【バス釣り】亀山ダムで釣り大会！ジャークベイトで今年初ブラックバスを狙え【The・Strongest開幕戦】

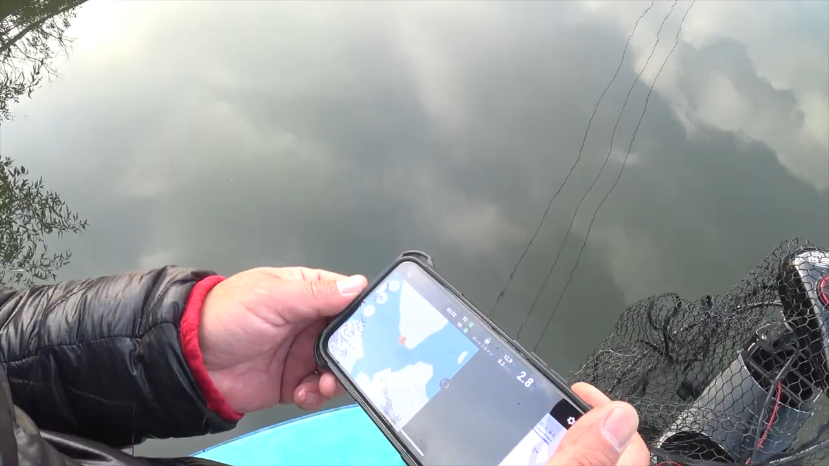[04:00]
うわ、水温12度もあんだな。
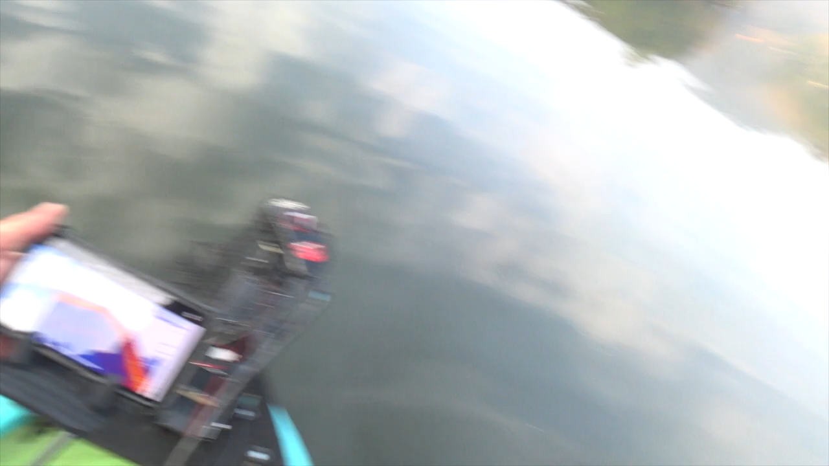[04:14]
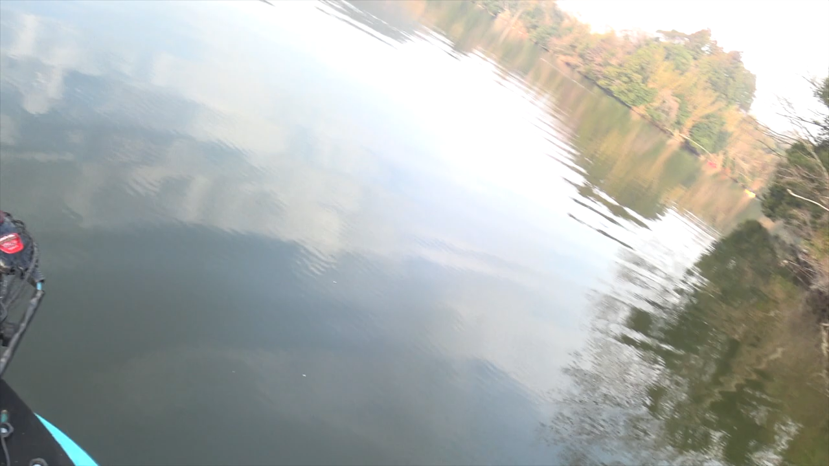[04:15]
このブレイクの落ち込みに立ち木が、
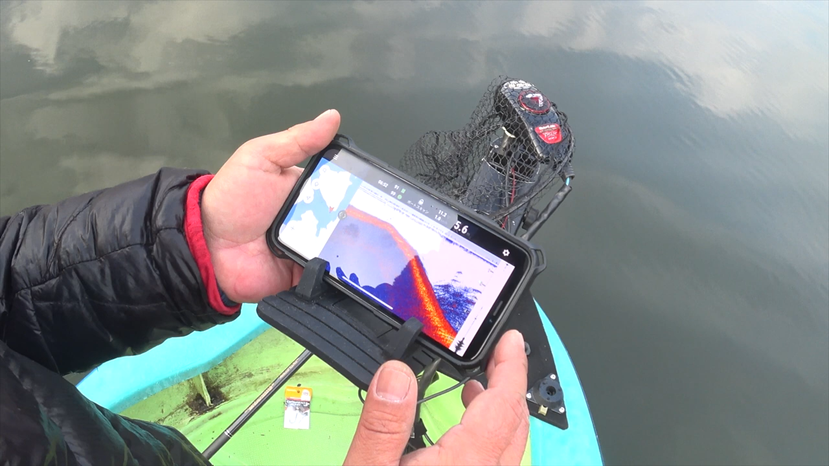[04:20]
ちょっとこんぐらいで、